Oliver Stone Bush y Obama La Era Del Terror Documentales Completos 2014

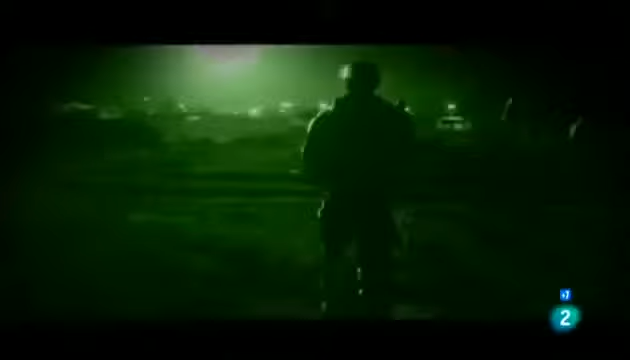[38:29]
En una audaz operación nocturna fuera de nuestras fronteras fuerzas especiales de la marina mataron a Osama Bin Laden que vivía cómodamente a la sombra de la principal academia militar de Pakistán.